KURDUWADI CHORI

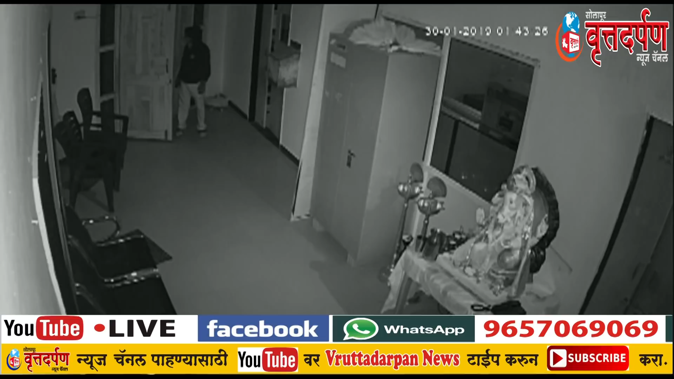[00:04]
કુર્ડવડિ શહરાતિલ ટેંભુરની રોડવરીલ એકા સંસથેત દોં દ્યુસા પૂરી રાતરી પાવણે દોંચા સુમ� તસેચ રાતરી ચવણી નાગ્રીકાણને જાગ્રુગ્રહાવા યા સાથી જણજાગ્રુતી સાથી સર્વવ વાટસક ગ્રુપવાર ભાઈરલ હોતાના જિસાતાહે ઇતર દોં ચોરીચે ઘટને